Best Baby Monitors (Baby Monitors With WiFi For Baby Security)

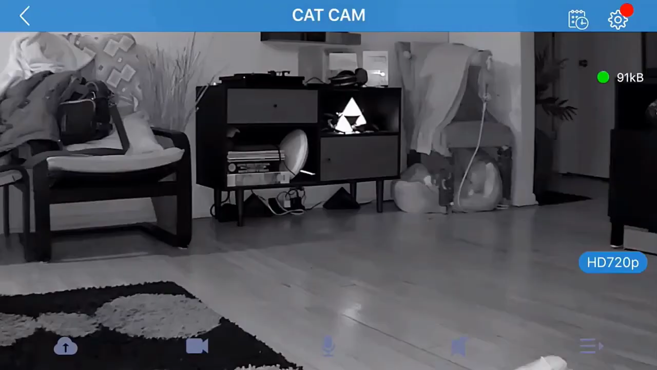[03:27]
Compared with 720p, 1080p has higher definition, e-picture is enlarged by 8 times, high definition and can easily see in dark.